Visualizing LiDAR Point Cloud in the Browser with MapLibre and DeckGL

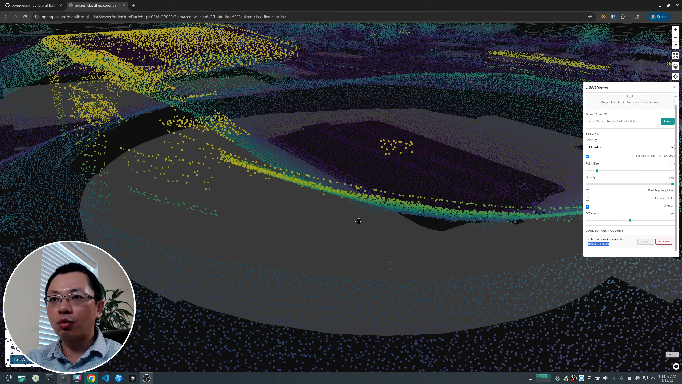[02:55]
cross your browser if you zoom in you will see basically it's just a bunch of points and this
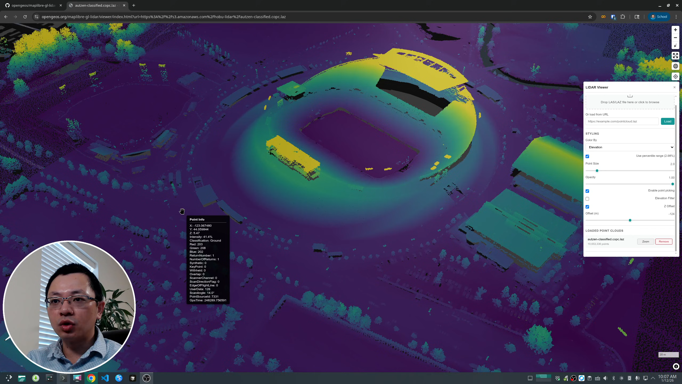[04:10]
for each point you might not see it but if you zoom in you will see the points being highlighted in blue color so if you see it slowly here oops
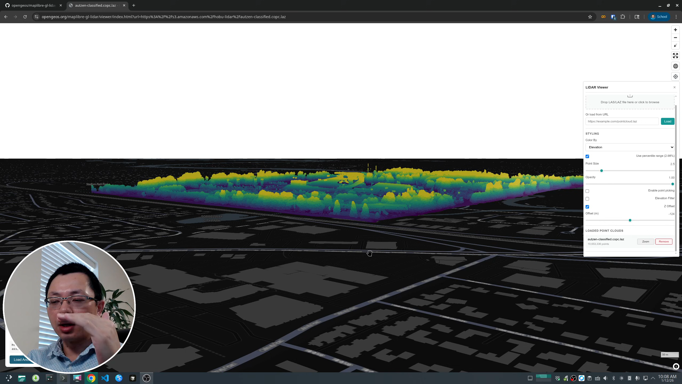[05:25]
um how uh how much you want to uh subtract from the elevation values because all the light are point cloud the elevation basically is the absolute elevation and so if basically above the sea level and it's not above the ground it's not the gravity height and if you don't subtract them then it's going to be basically just uh it render because the map uh render based on the relative height not on actual height so here you see by default it's only calculated based on your
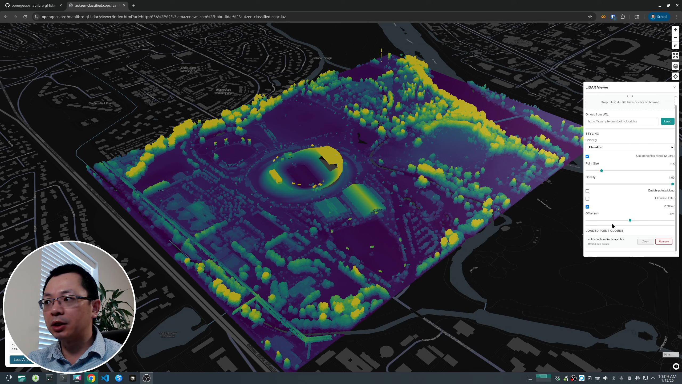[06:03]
data um this one is negative 124 that means we are minus the value like by 124 so to bring it down otherwise you'll be kind of floating above so if change this one here for example back to maybe zero or something like that you will see it's basically rendered above the
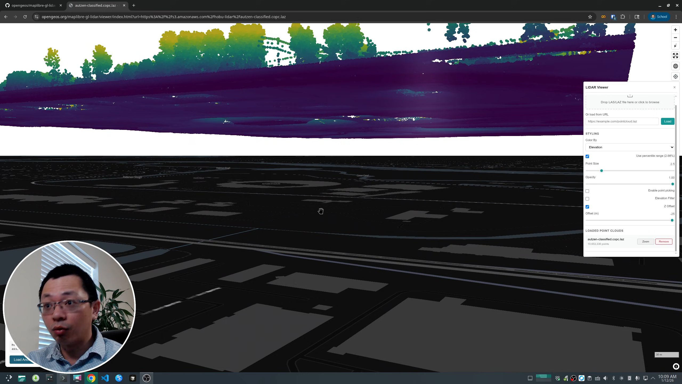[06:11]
ground because all the points is the absolute uh um um the original elevation is the um elevation above the sea level so that's why it looks like that
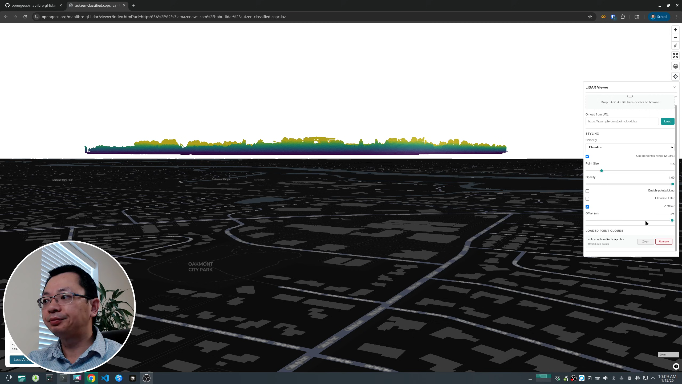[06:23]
and you uh you don't have to worry about it it's going to be automatic so you can move it up and down depends on your uh requirements so by default i
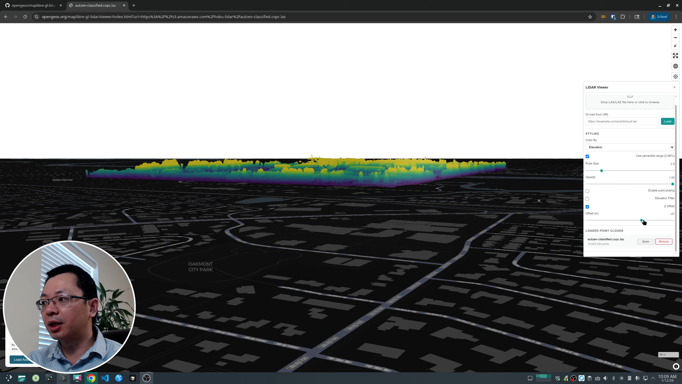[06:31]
think for example here uh 127 is somewhere there but you can change customize
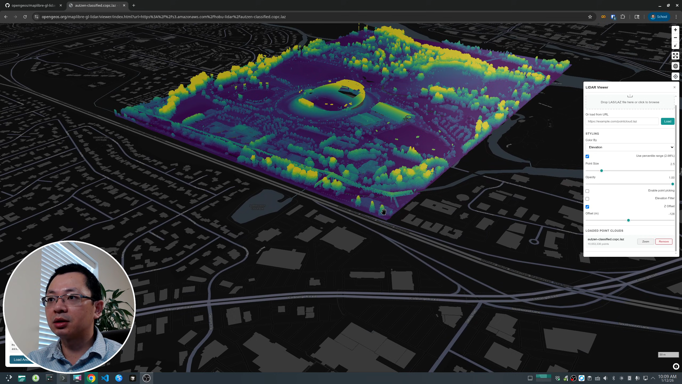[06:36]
it so that is attached to the map uh base map right now if you uh press ctrl and
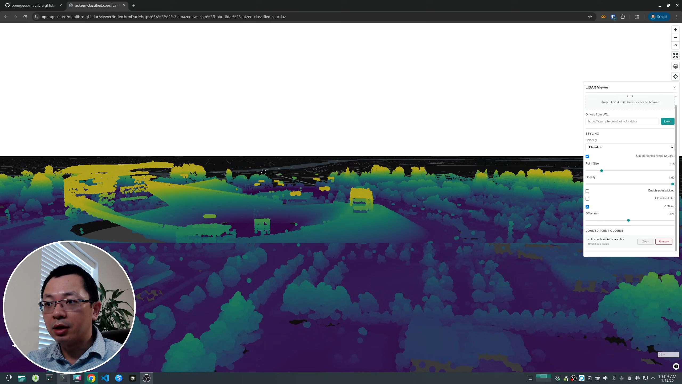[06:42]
inject the map you don't really see the gap but you might need to
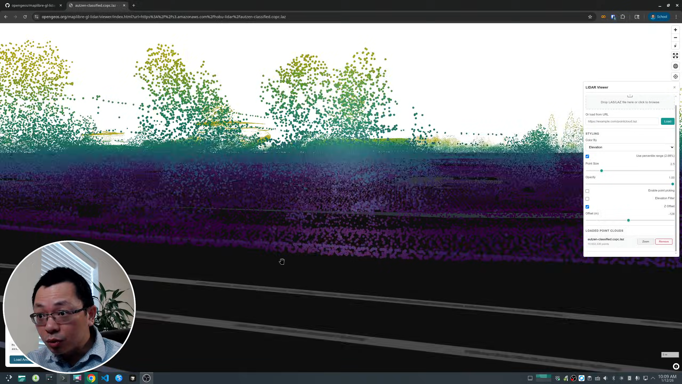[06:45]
zoom in uh to that inside here uh so
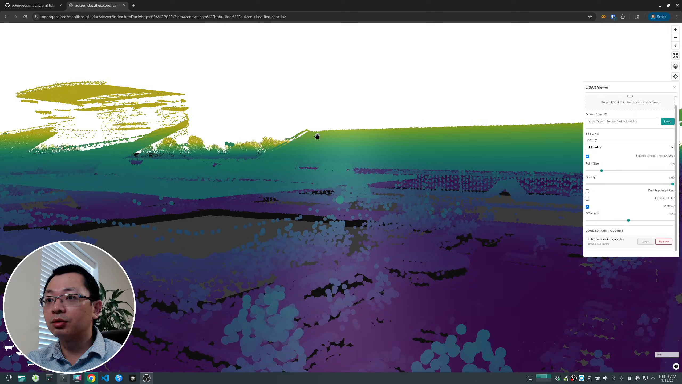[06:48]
this is where you can see in detail um so if the map is kind of moving out
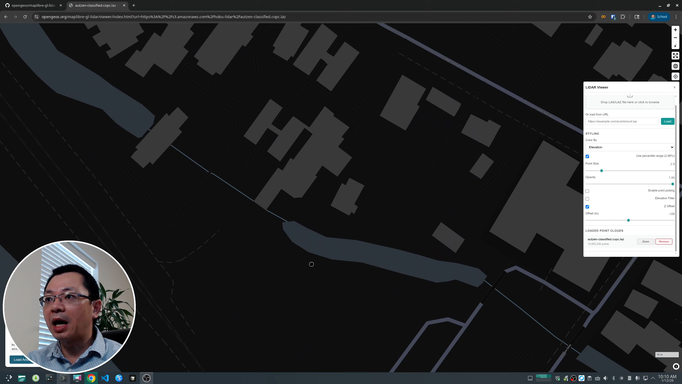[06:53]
of the uh viewport you can click the zoom button to re-orient this one back to the viewport here as you can see it's very powerful
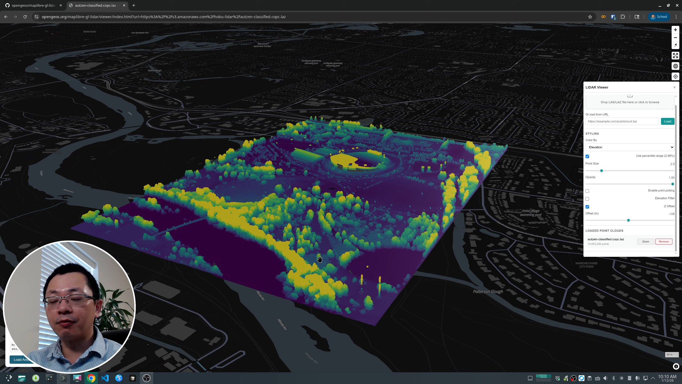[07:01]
but um you have more functionalities this one just shows you the elevation you can change it to the intensity because like that point cloud
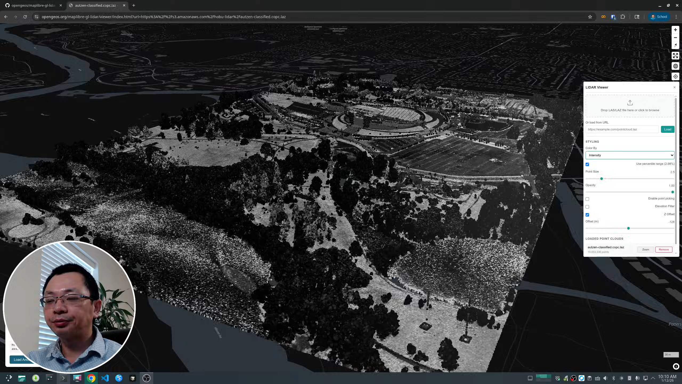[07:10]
uh most of those pretty much all has the intensity and
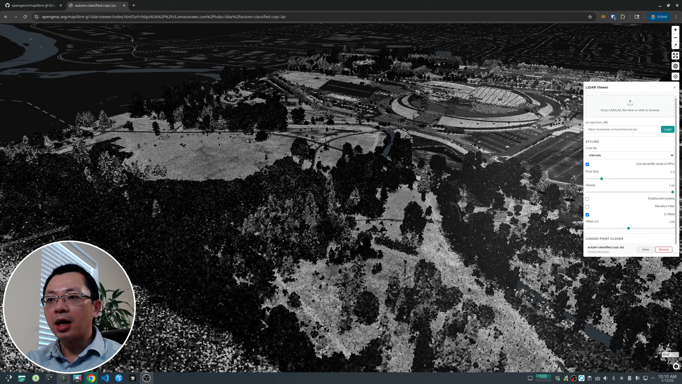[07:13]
this is just a gray scale imagery you can see the um bright color represented higher reflectance uh dark color makes it a low reflectance and you can see some of those for example water trees uh and trees mostly because
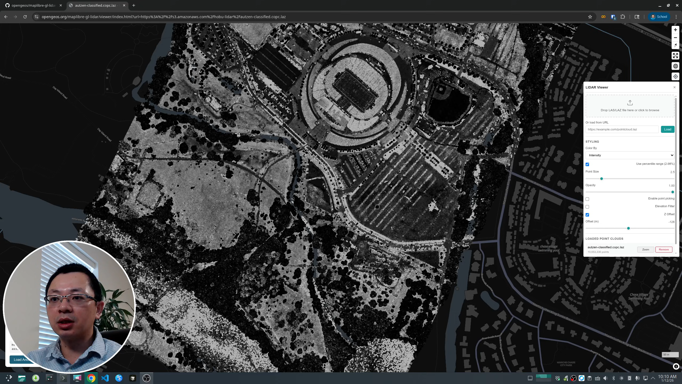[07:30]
this is uh if the lidar is um for example near infrared lidar some of those here you will see uh depending on the features it's
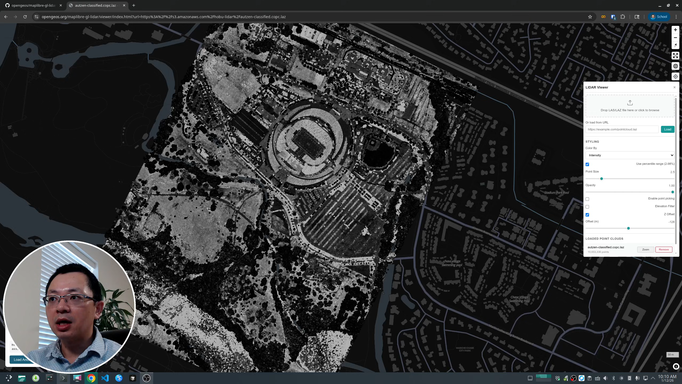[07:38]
going to be very different so in general building something like that you're going to have high reflectance water
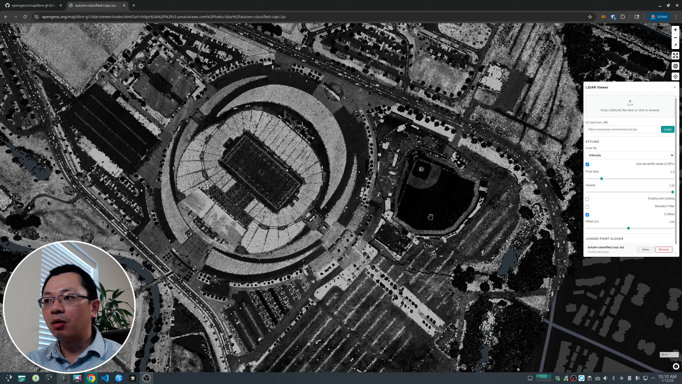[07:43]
and vegetation usually have relatively
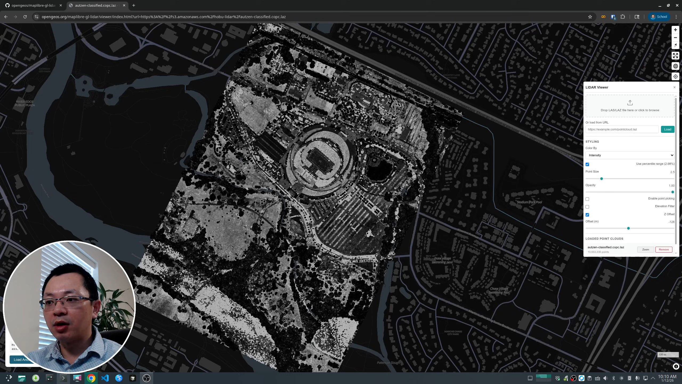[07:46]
low uh reflectance uh from here so that's why some of the trees looks pretty dark uh
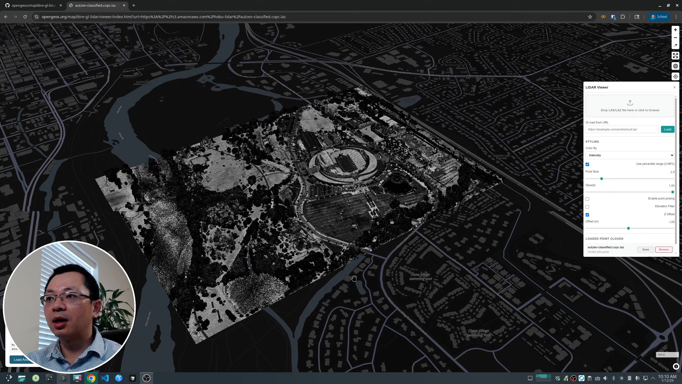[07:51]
in this case besides the intensity you can
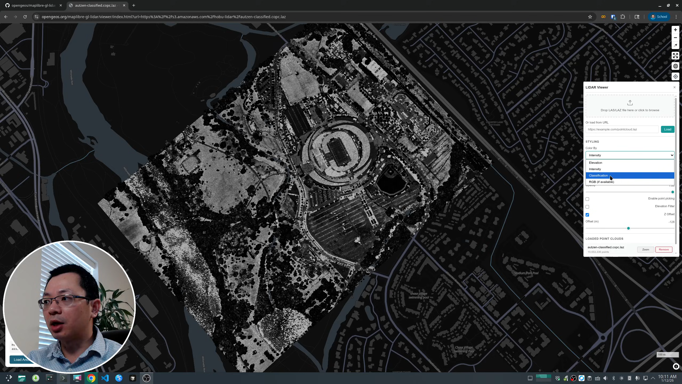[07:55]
also change by clarification and because some of the lidar sensor can already automatically um recognize the uh
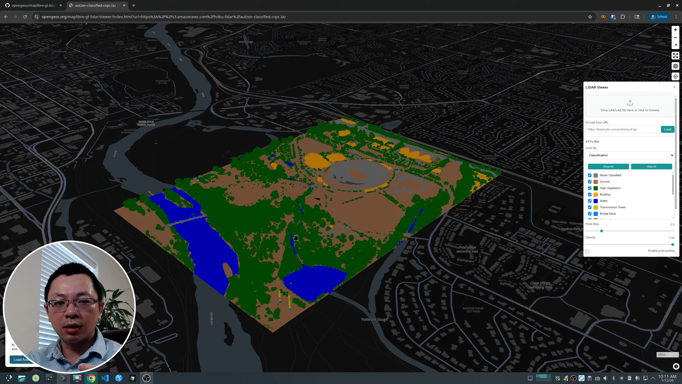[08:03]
the type and so you can turn this one on for here you can clearly see the blue color represent water and you have trees you have ground you have some building infrastructure or something like that so it gives you all the attributes
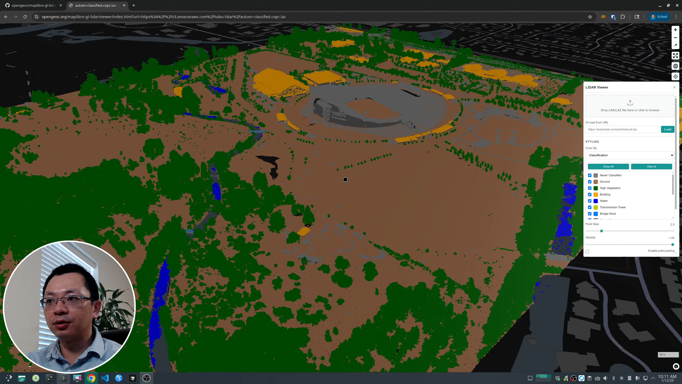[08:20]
all the collect classes for this particular uh light up cloud you can turn off them off uh directly you can turn it back on but you can also make turn on
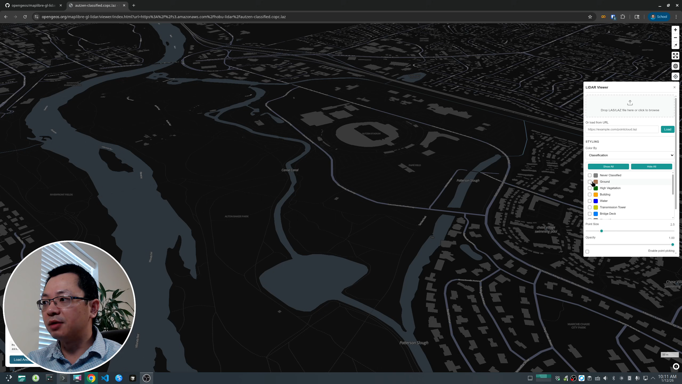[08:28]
individual one for example just turn on the ground right so if you just want to create they say um
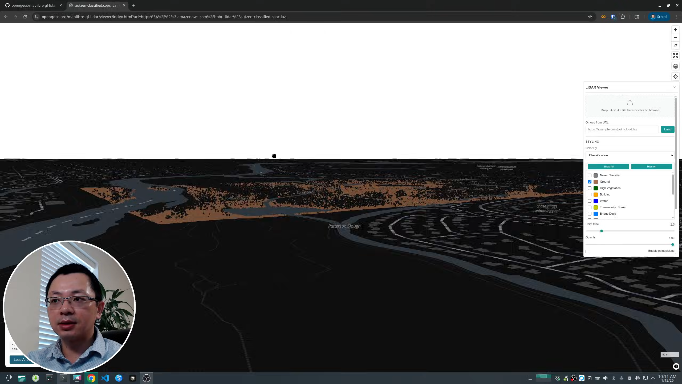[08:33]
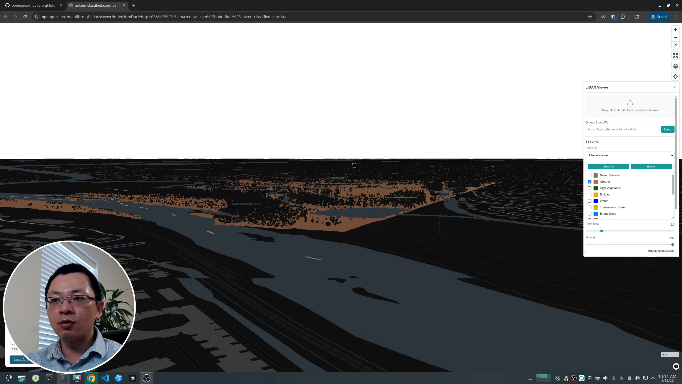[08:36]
base dm then you might just want to use the um the ground point cloud
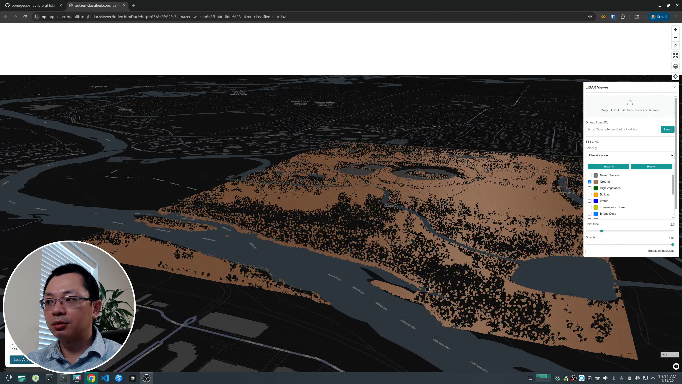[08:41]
right and then you have high elevation um
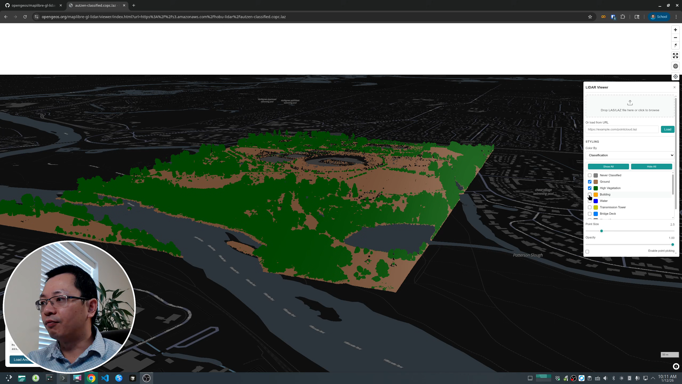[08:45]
buildings so if your focus is on a particular class then you will just extract some of those classes and water like
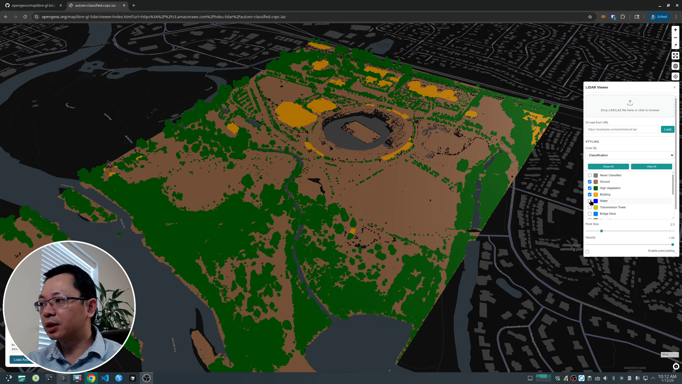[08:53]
different classes there are some other classes in here uh loads are basically it's not classified so it exists in the data set uh so let me turn
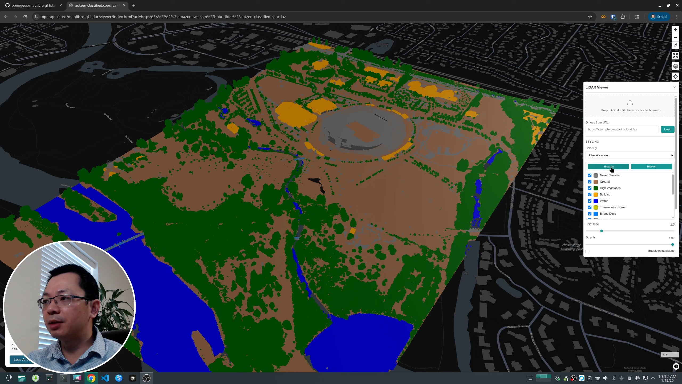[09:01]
back all of them this is how you can view the classes the last one is the rgb so this one is the most interesting one because it resembles uh
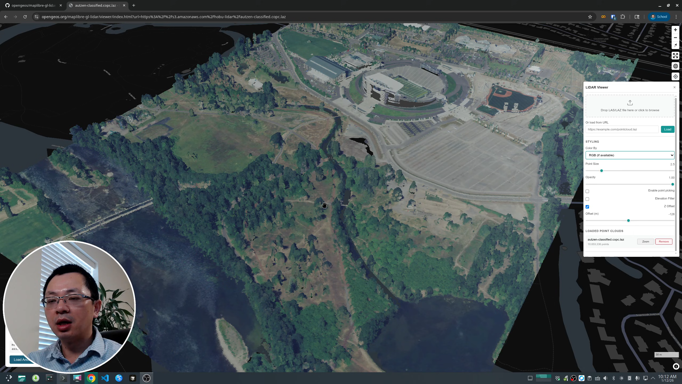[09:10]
the kind of like remote sensing is an imagery natural color and looks pretty real right so if you zoom out it might seem this